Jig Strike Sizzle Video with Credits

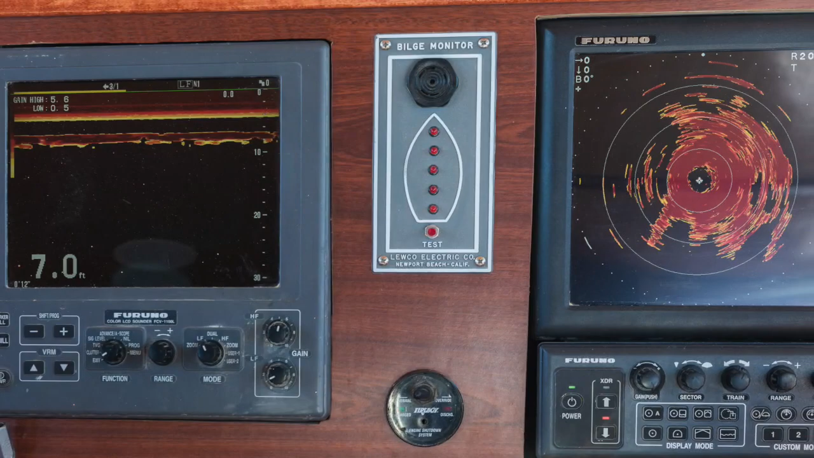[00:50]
On screen: depth 7.0 ft
Furuno 295 up and down, clearly showing target fish. CH500 sonar scanning larger areas,
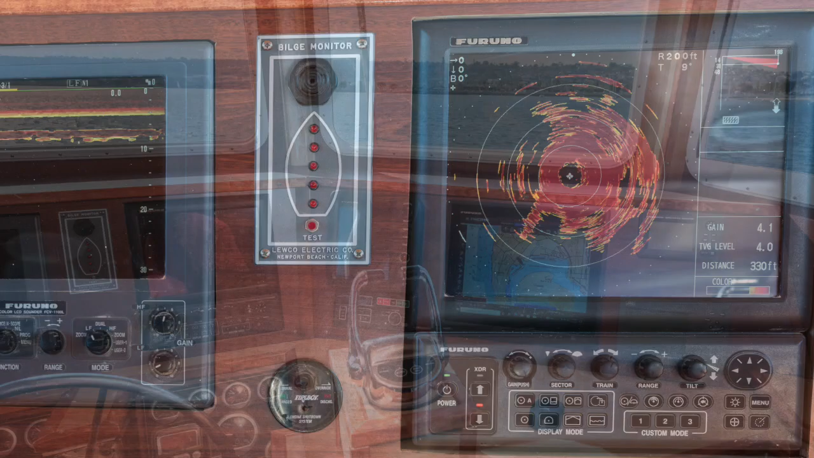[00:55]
and the rest of the electronics providing the ultimate fishing and navigational experience.